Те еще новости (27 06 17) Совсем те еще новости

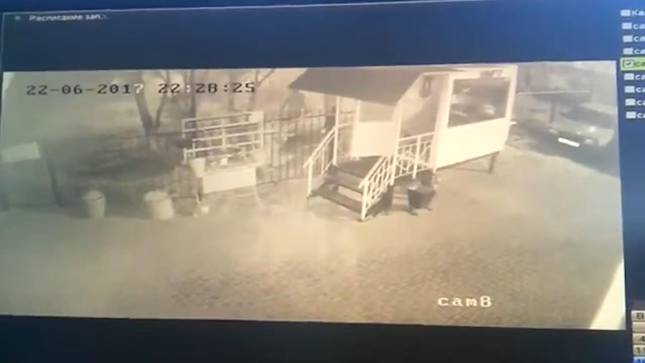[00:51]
Все школьники ждали летних каникул, но с их наступлением не все из них знают, что делать со свободным временем. Некоторые коротают время, ломая ночами деревья и пожарные щиты.